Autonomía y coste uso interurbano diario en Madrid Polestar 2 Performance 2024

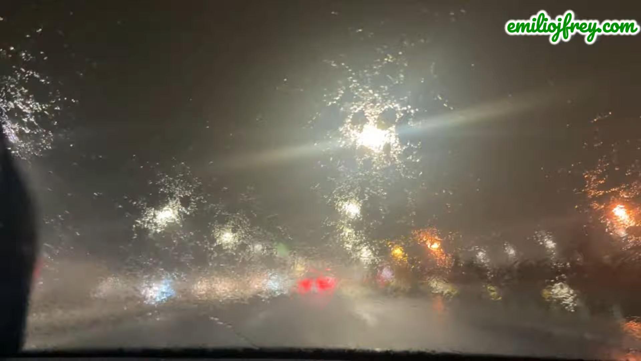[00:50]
Y llegamos a Torrejón de Ardoz. Hemos conducido en la jornada de hoy 75,8 kilómetros con sumo medio 20,2 kilovatios hora a los 100 kilómetros.
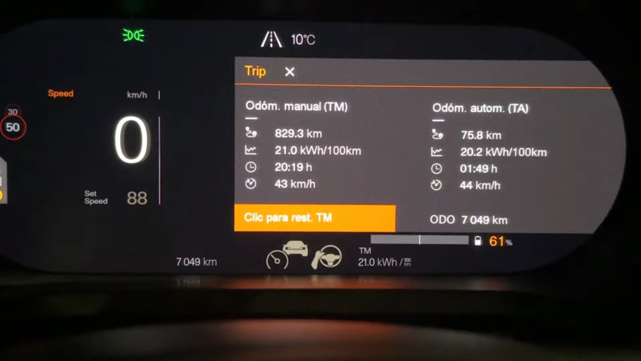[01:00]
Y hemos gastado un 19% de batería.
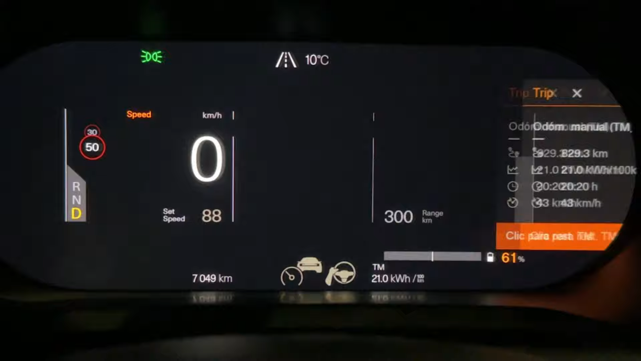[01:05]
Temperatura exterior 10 grados. Y hemos circulado en todo momento con la calefacción puesta. En este recorrido de trayectos interurbanos entre municipios de Madrid,
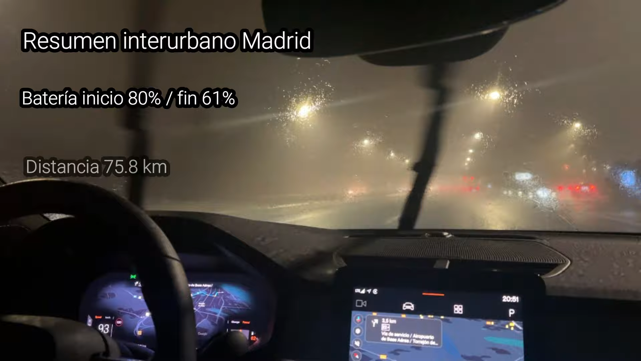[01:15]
hemos gastado un 19% de batería para completar 75,8 kilómetros. Esto quiere decir que tendríamos una autonomía de 391 kilómetros. Y el coste de uso sería, con nuestra tarifa de luz en casa, de 1,95 euros.